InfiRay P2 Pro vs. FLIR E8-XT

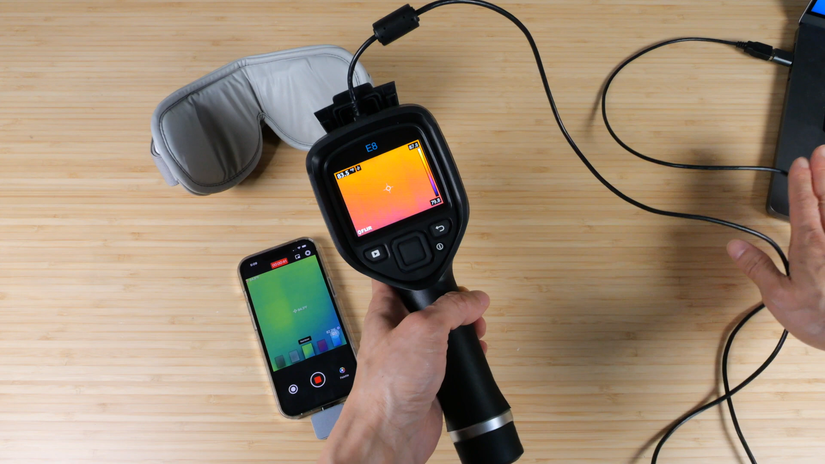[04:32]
I have to have this cable and also my laptop sitting around so it's not as portable.
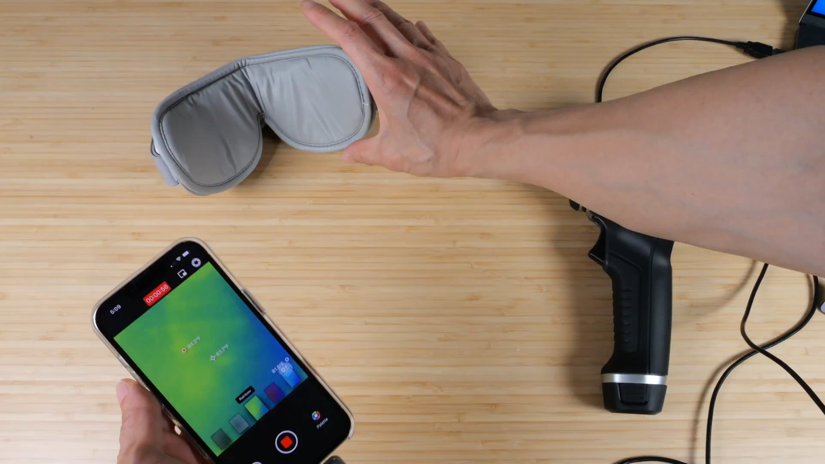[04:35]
I have a heated eye mask over here.
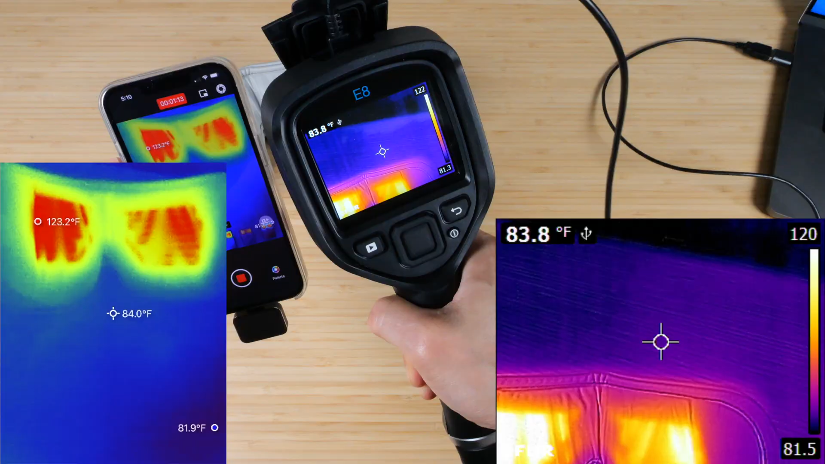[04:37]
On screen: max 123.2°F
The image is more of a square in the EA. In the infrared, it's more of a vertical video.
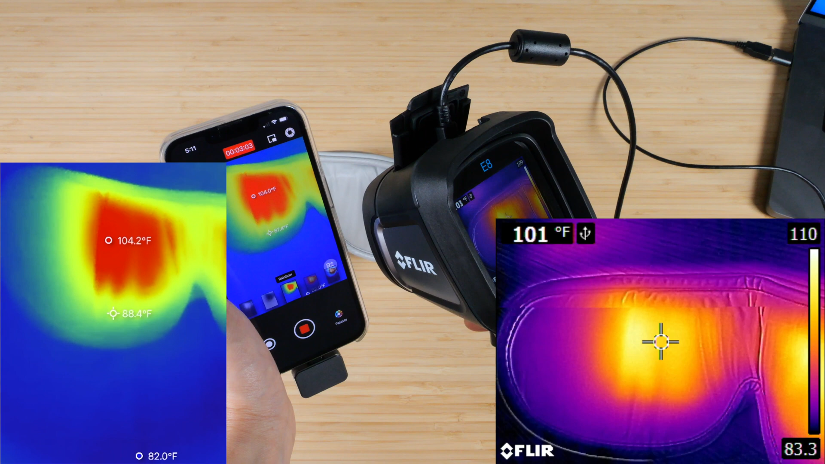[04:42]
If I point it to the hottest part of the eye mask, it says 103 in 1 and the 102.5 in another. So in the infrared, it even gives you one more decimal place.
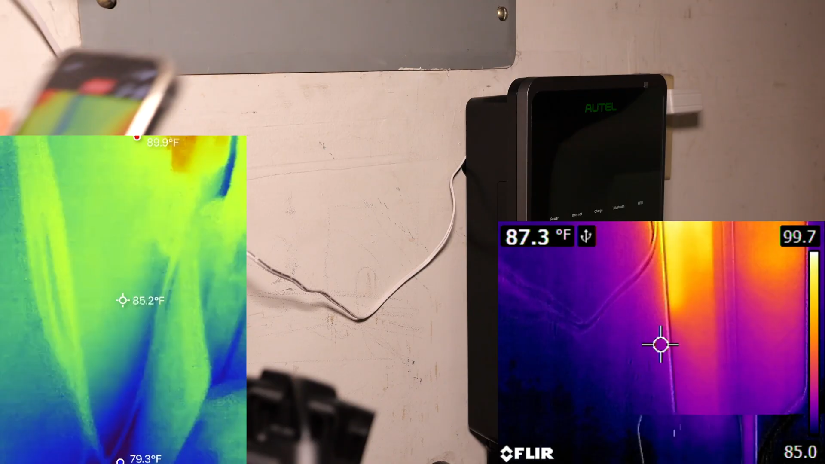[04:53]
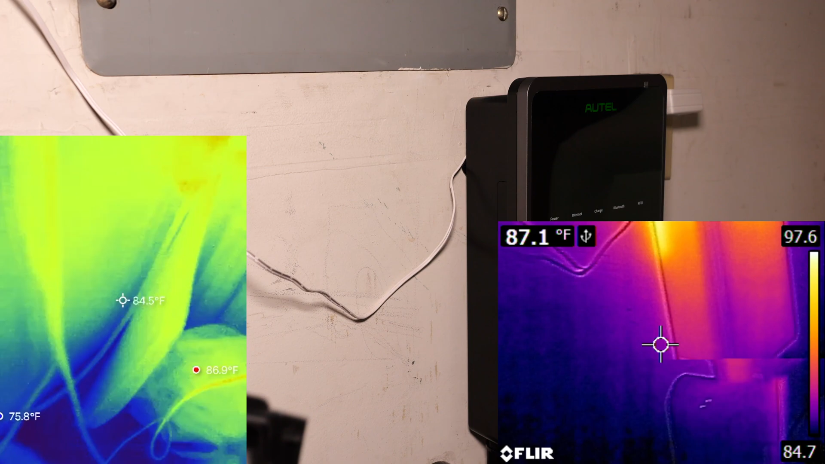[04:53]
I have an EV charger over here. It's been running for a while. It wasn't charging too fast, but we can see that it's a little warm. The EA is reading 98.2 and the infrared is reading 98.
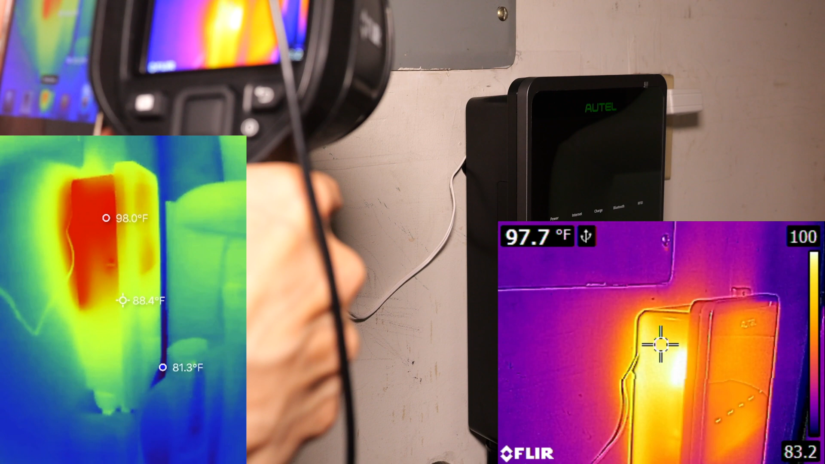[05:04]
On screen: max 98.0°F, min 81.3°F
It should be off by no more than 3.6 degrees and this agrees with the specifications.
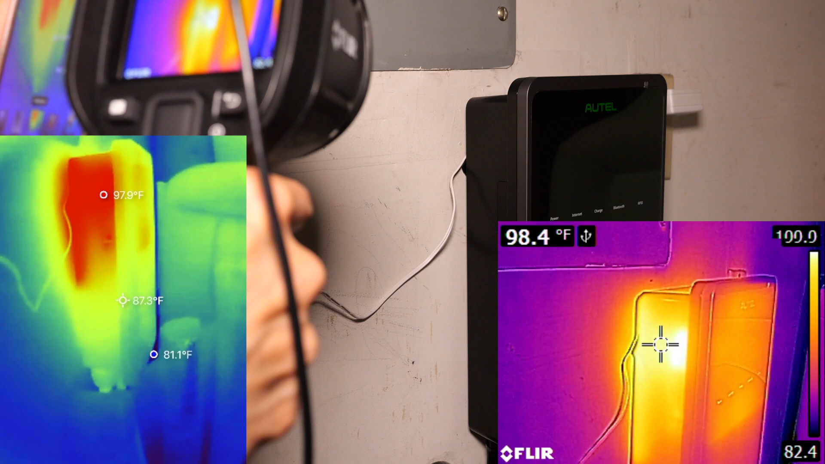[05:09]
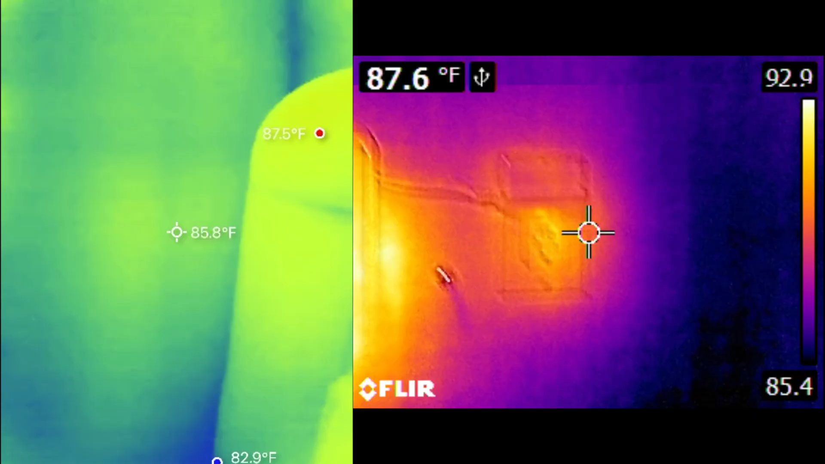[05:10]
Looking at this wall plug here,
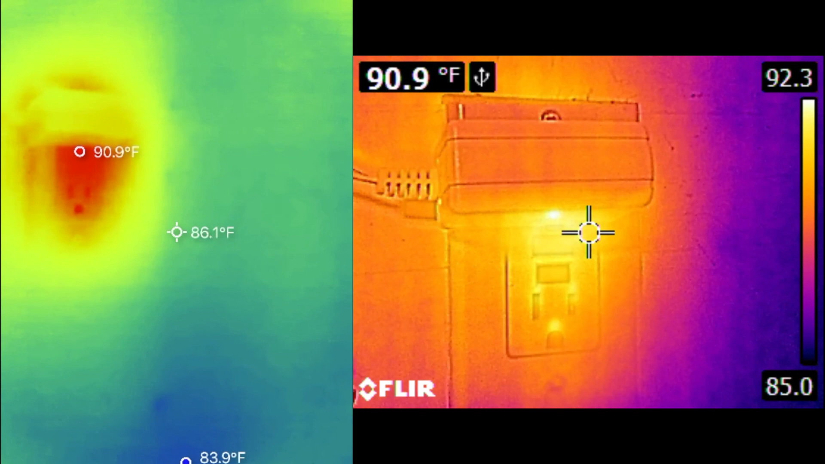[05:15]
the infrared says 91 and the E8 says about 91 as well.
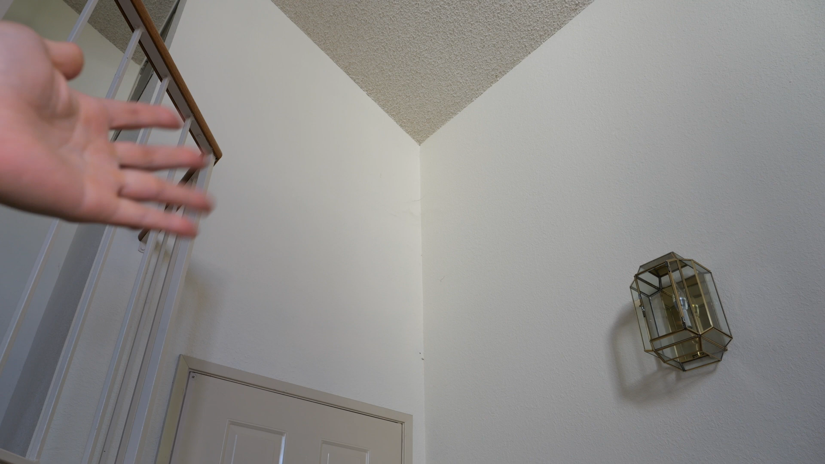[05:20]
Above my front entrance, there's actually sunlight that shines in so a lot of heat gets leaked through. We might want to check the insulation that's inside the wall.
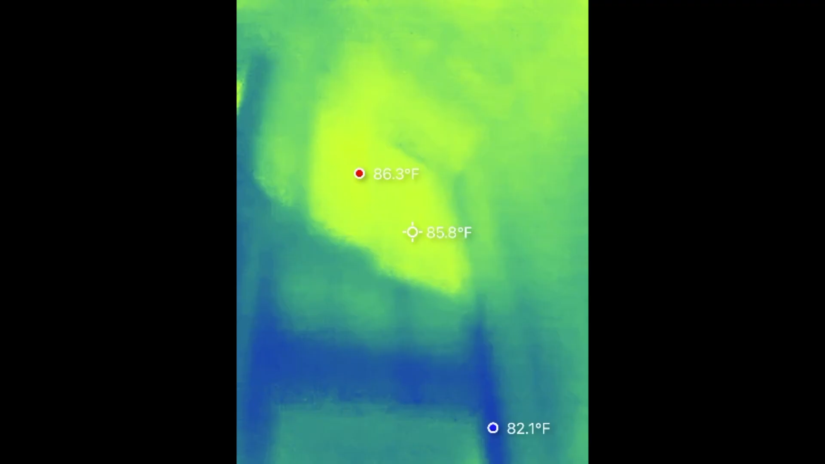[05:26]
On screen: spot 85.8°F, max 86.3°F
86.4 degrees. The flare says 86.
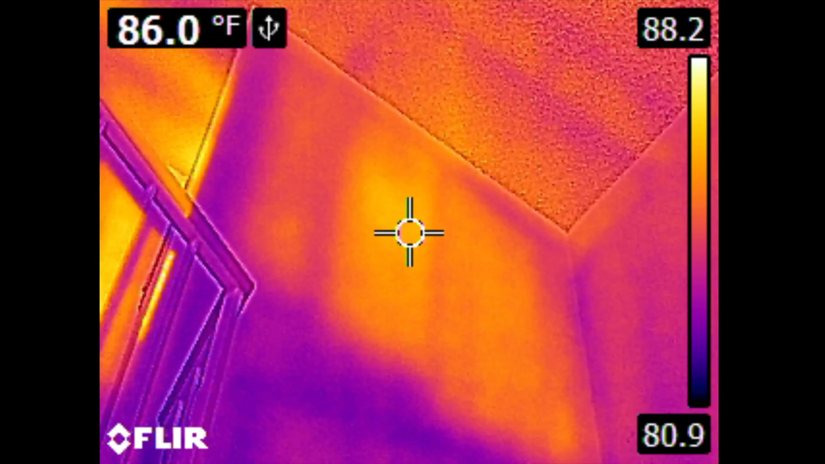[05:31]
On screen: spot 86.0°F
So very close.
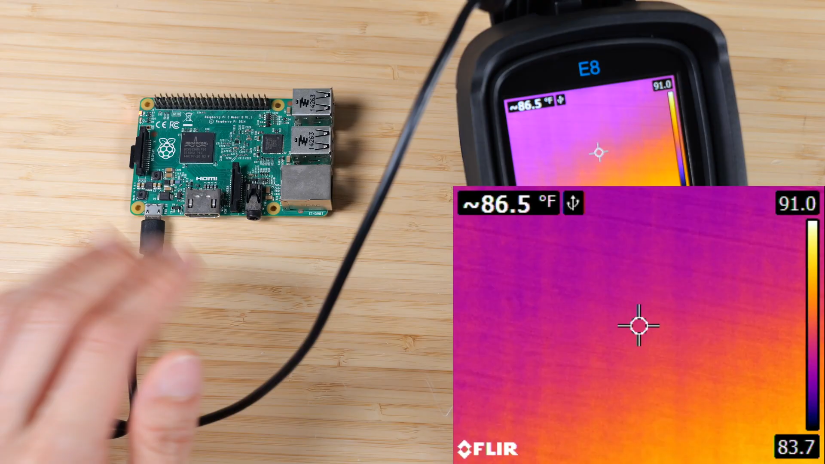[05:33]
On screen: spot 86.5°F
The flare E8 is not intended to look at things close up.
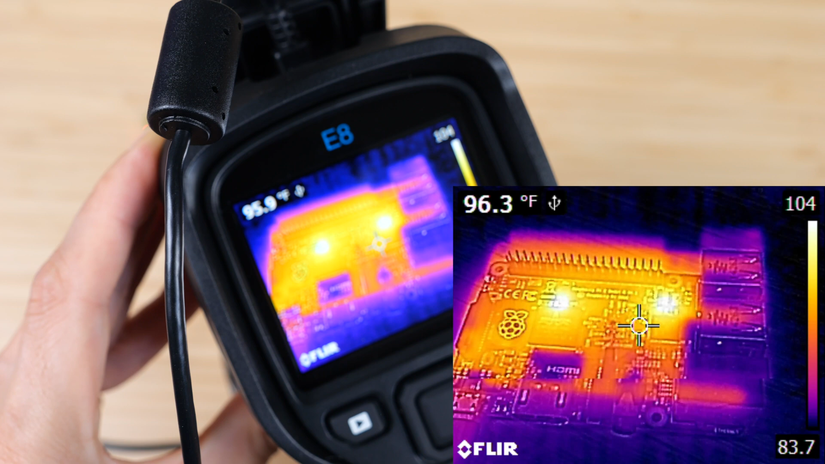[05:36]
Even though I've adjusted it to the minimum distance, the thermal image appears to be about a centimeter off.